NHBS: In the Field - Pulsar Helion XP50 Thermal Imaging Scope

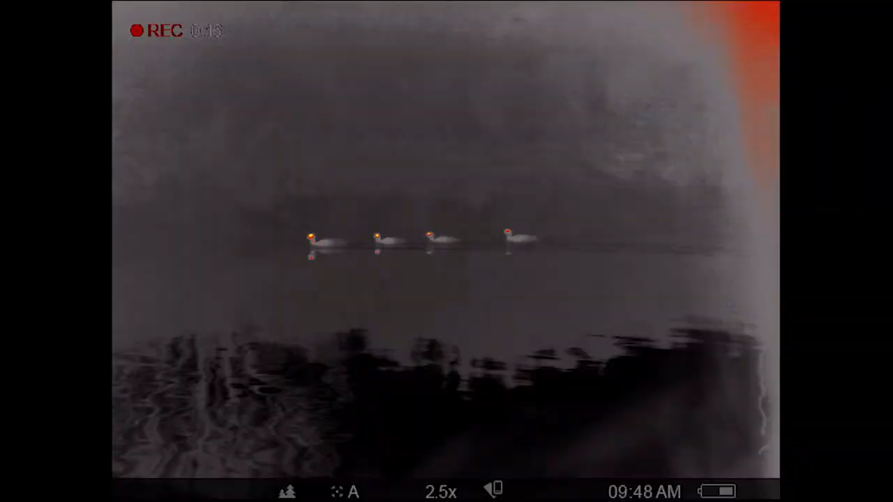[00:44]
The 50 Hertz frame rate means that you can observe and record smooth footage of even fast-moving animals like bats.
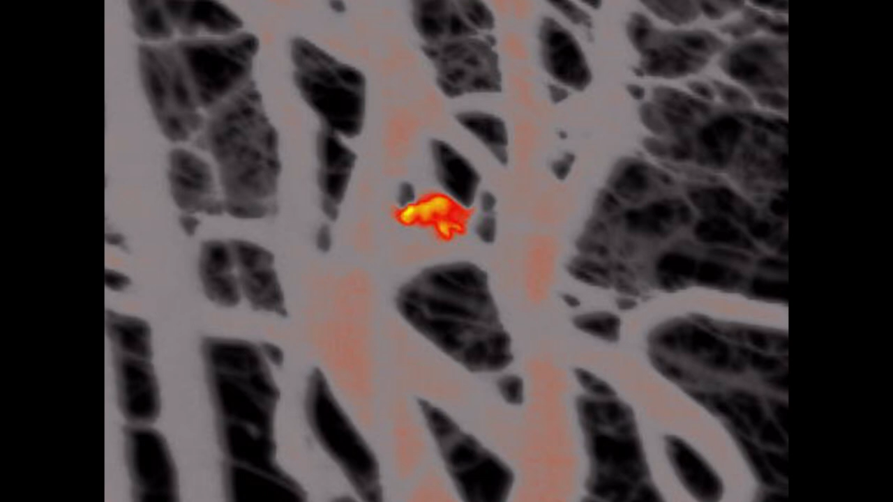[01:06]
The free app can also control the camera and download images and videos.